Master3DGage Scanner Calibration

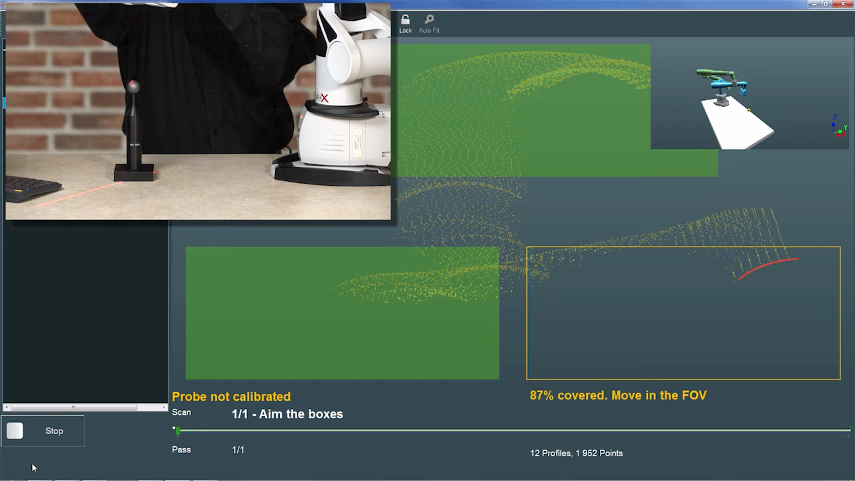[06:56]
RDS then marks measurement field 3 complete.
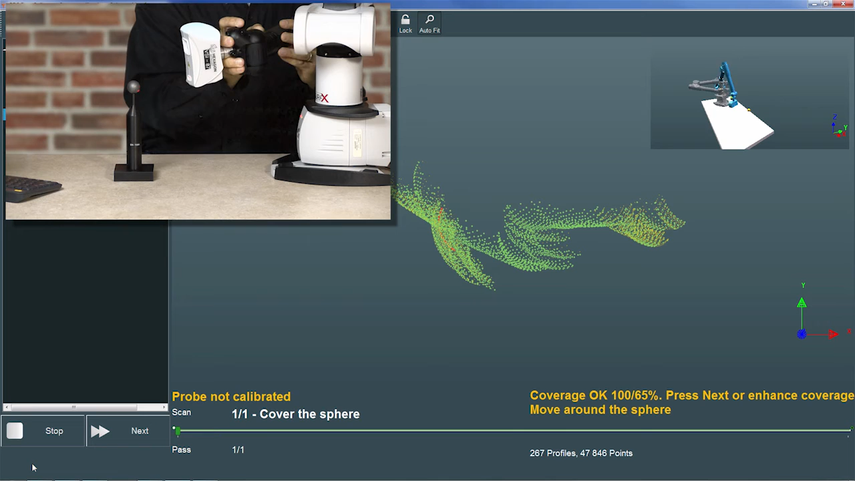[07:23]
When the RDS prompt indicates the coverage is OK,
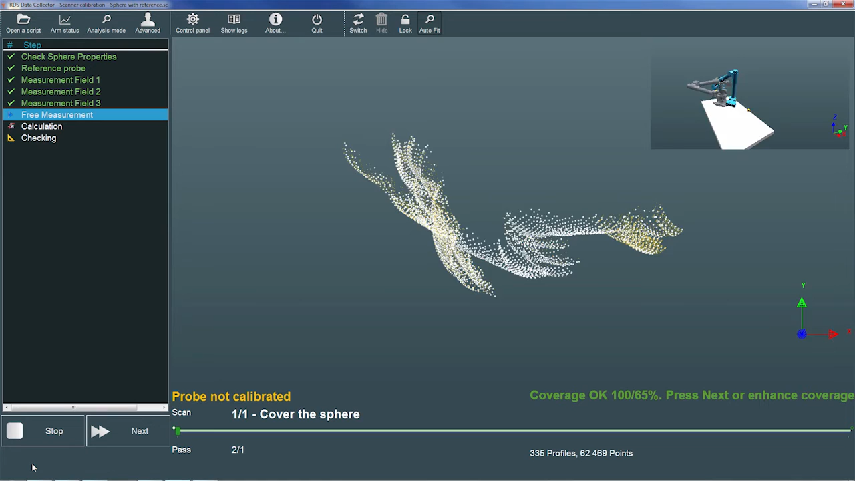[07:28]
I'll then choose the Next button to begin calculating the calibration.
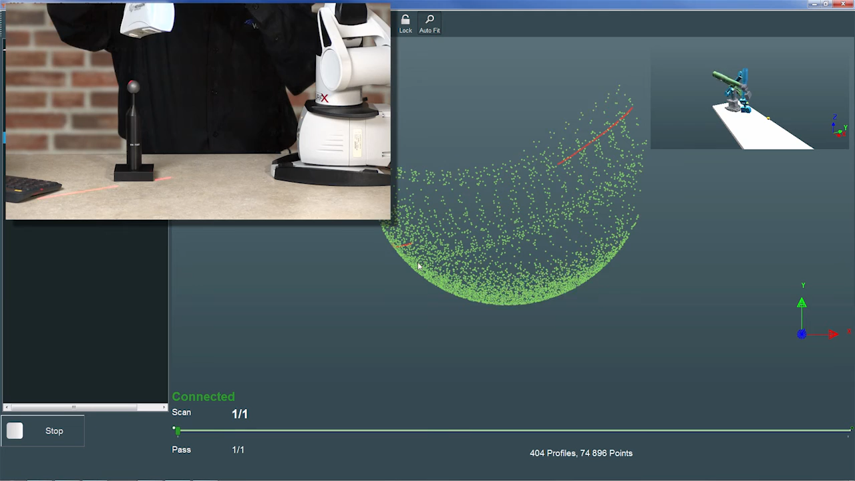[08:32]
Notice how this time, the scan data forms a sphere because the calibration is being used.
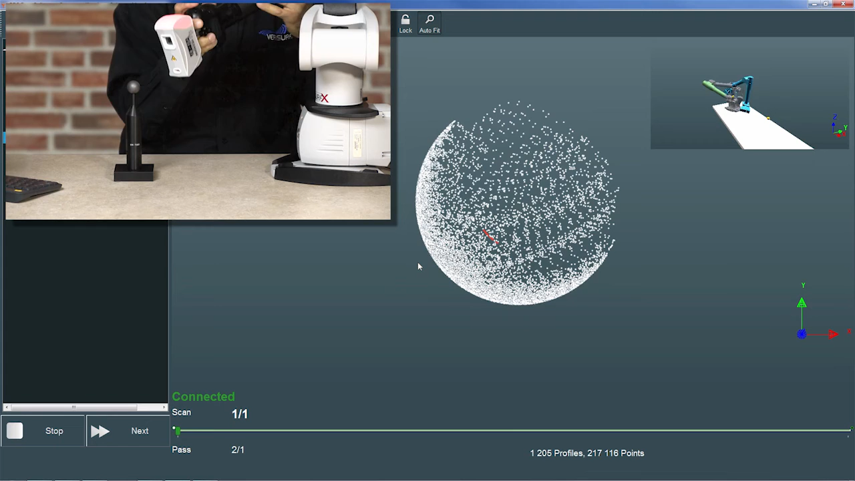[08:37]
When I have sufficient coverage, I'll press the trigger a second time to stop measuring, and then return the scanner to the home position.